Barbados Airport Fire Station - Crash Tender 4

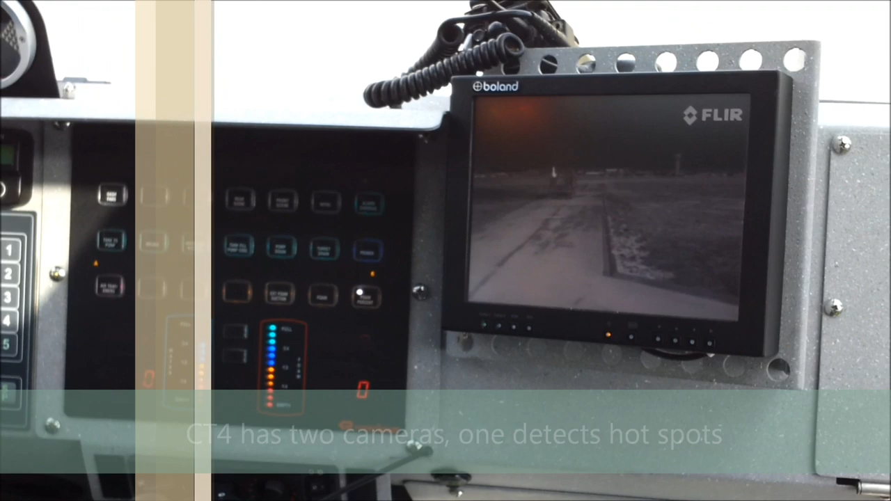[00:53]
and we're going to switch back now to normal view,